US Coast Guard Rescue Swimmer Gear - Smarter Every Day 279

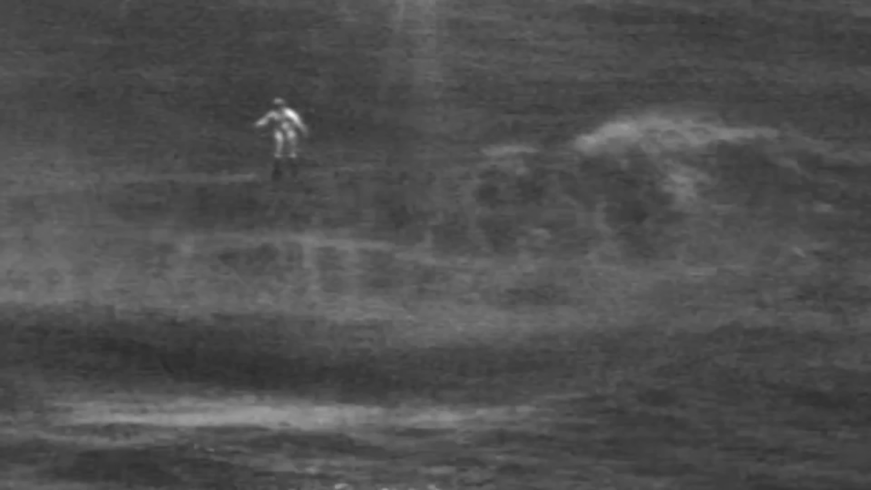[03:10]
There's a disabled vessel with three crew members on board, and they're getting battered around by the surf.
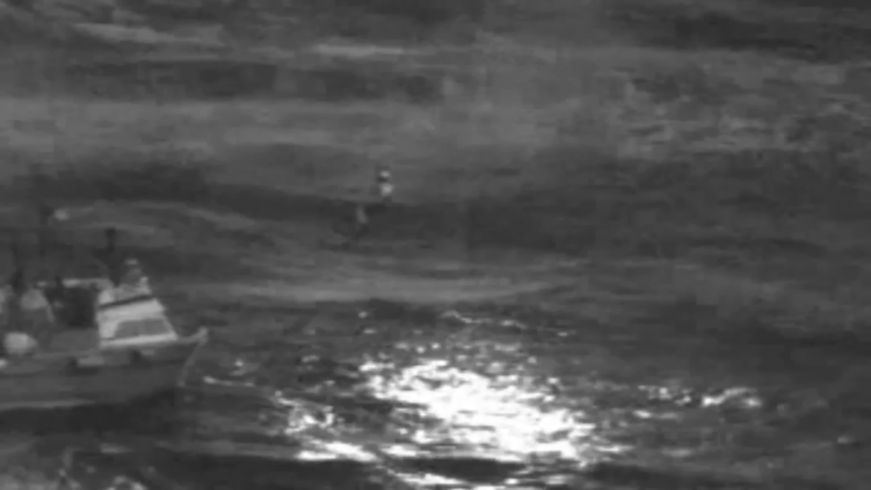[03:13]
Now apparently, because the boat was being tossed around so much, they couldn't just hoist the sailors off the boat itself.
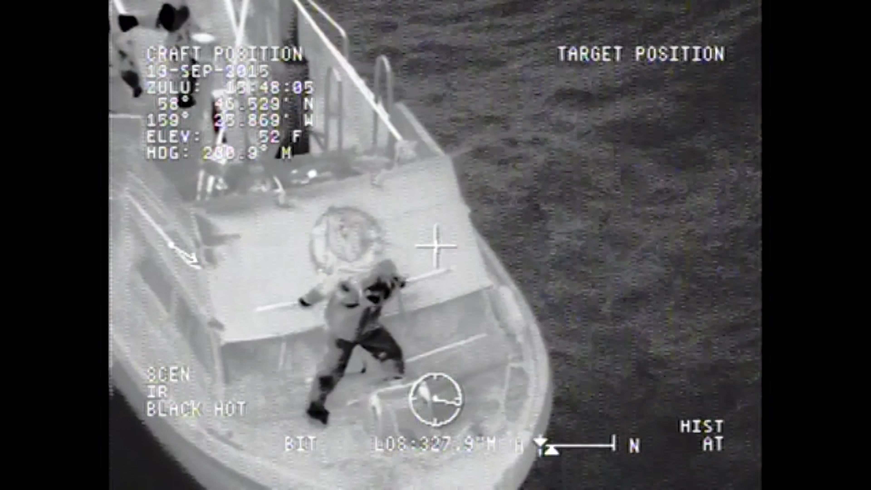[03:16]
So they had to jump into the water and inflate their Gumby survival suits and trust their lives to the rescue swimmer who had to get them up into the chopper.
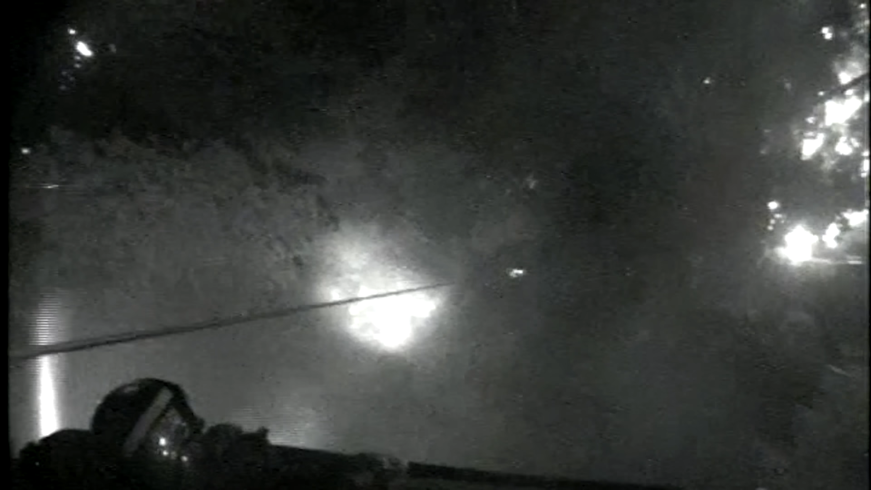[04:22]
the crew was able to thread the needle in a 20 by 30 foot opening in the tree canopy and
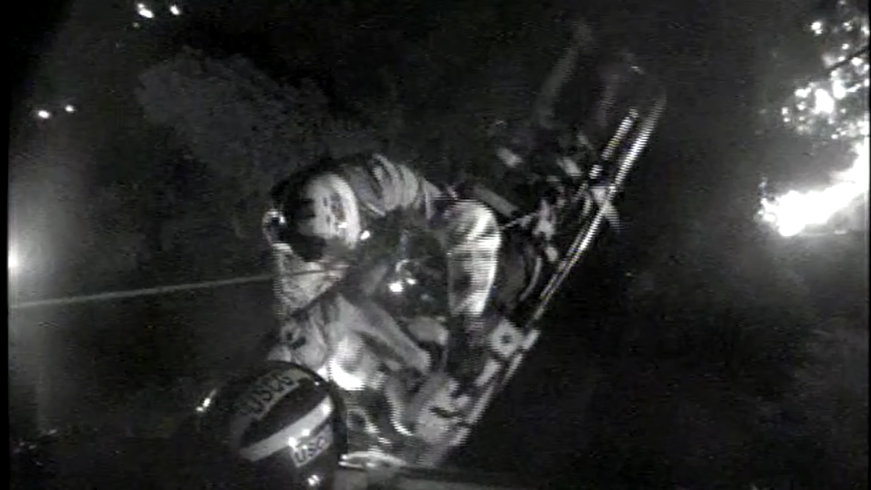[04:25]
extract these wounded firefighters before they were overrun by the flames.